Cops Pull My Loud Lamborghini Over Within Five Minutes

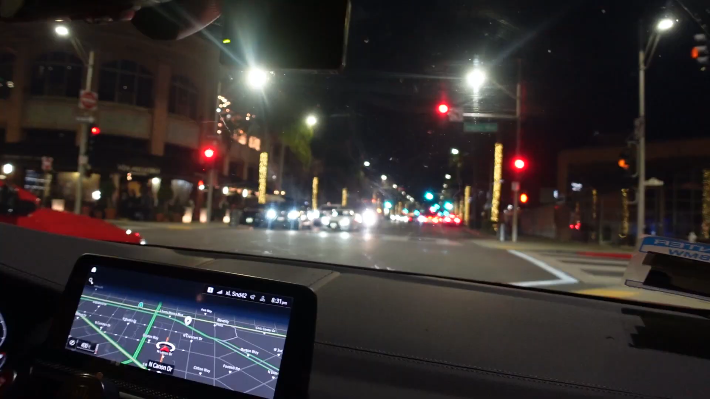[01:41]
There was a shooting here earlier at Il Pastile, about two blocks up front, in front of us. Someone or a group of men tried to steal. Hold on, check this out here. Boom, nice.
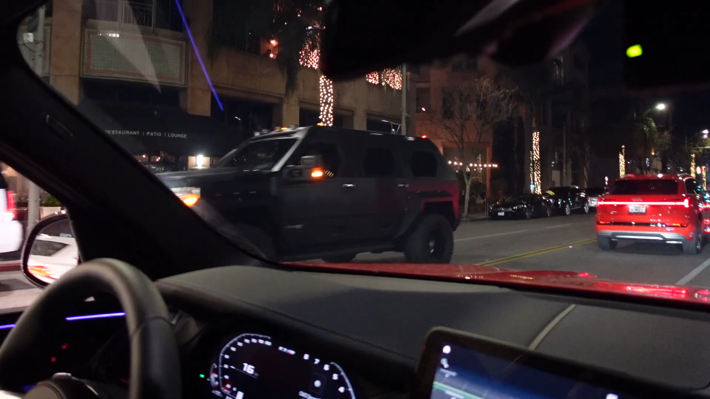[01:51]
I think three or four men were trying to steal someone's Richard Mille or Mille, whatever, RM watch.
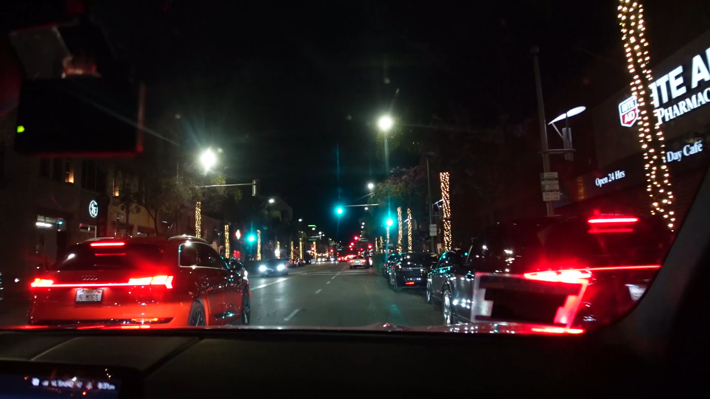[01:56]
Expensive, perhaps a limited edition.
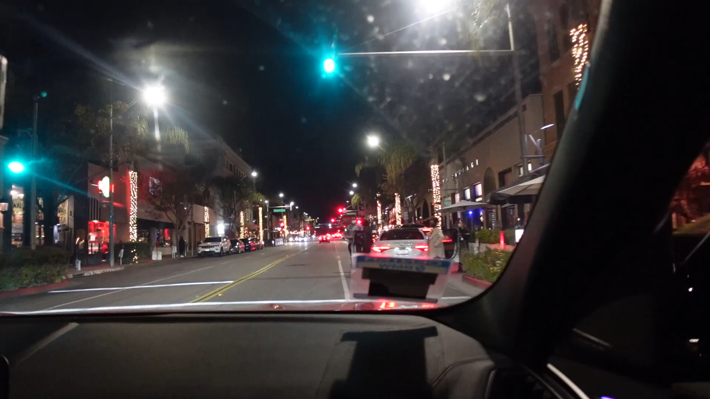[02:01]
Right over here on our right hand side, right across the street, we got all the news organizations and the streamers just trying to do their little piece. Gun was discharged and a ricochet bullet hit some woman in the leg, but they got the watch and bounced, and they have been unable to apprehend the suspects.
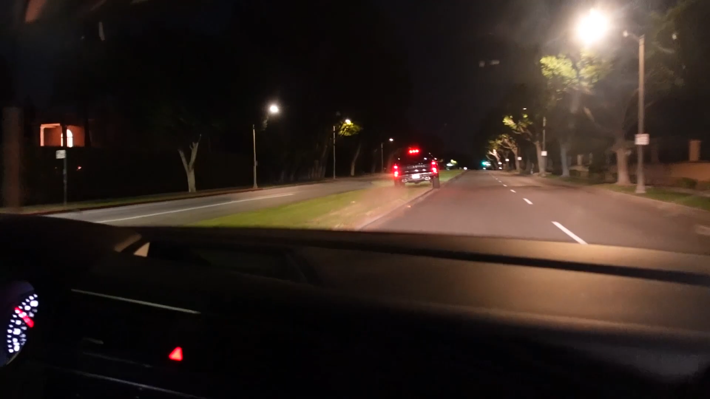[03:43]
Oh my god! This guy's a maniac, dude. Who the fuck is this guy?
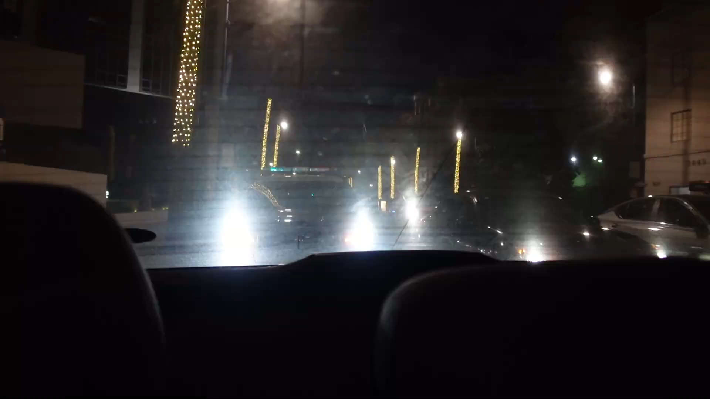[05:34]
He's pulling him over. Yeah, of course. Him.